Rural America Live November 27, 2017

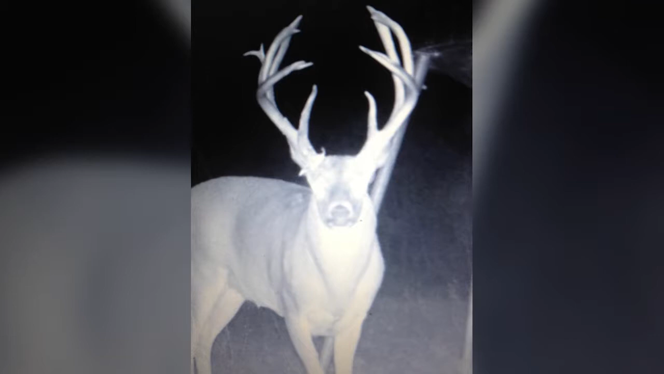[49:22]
He's been on this now for two years, and he said, he called me one day, and he said, you cannot believe the deer I just saw on my place. And I said, can you send a picture? And you bet. He fired me this picture. This, look at the massive neck and body, not just the antlers on this deer. I think if I can count right, I think I counted 15 points on there. Wow. And there might be some hidden back there, but that's one of them. And then I just wanted to show you how tame these deer, how they'll come close to you if you feed them right.
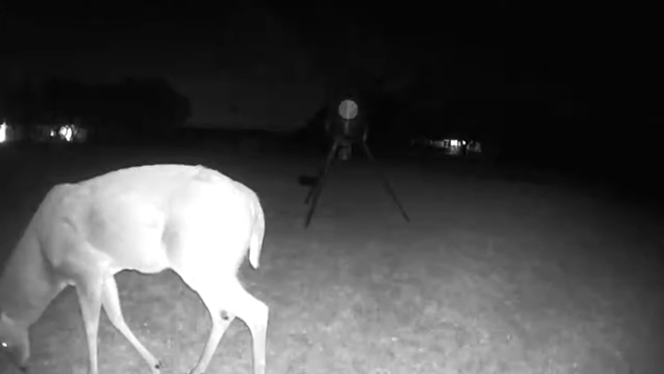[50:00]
Really? Yes. Every night, these deer come in. That's my feeder there. You can see the logo on it. And that spins out a little total deer all the time. And that little guy, he's not a big,
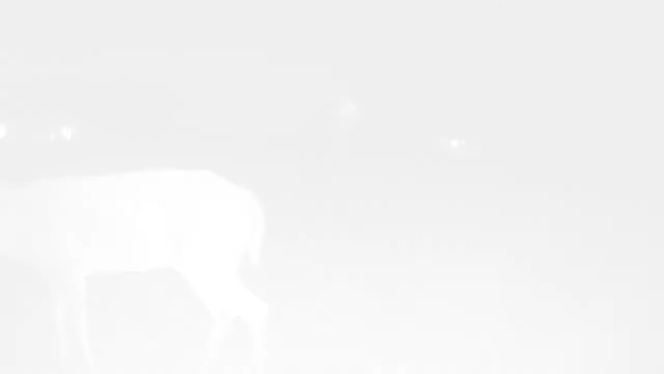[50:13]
massive deer, but he has a really nice rack coming on. And we're really anxious to see what that's going to look like next year and the year after, because we live in a community where they can't shoot any guns.